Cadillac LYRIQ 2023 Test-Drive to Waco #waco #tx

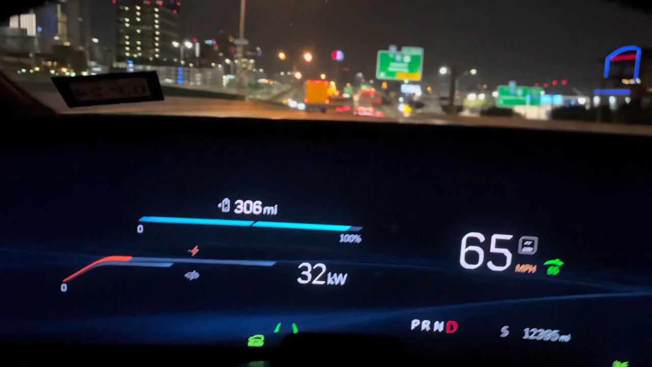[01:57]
kilowattage I'm averaging about 65 miles an hour efficiency is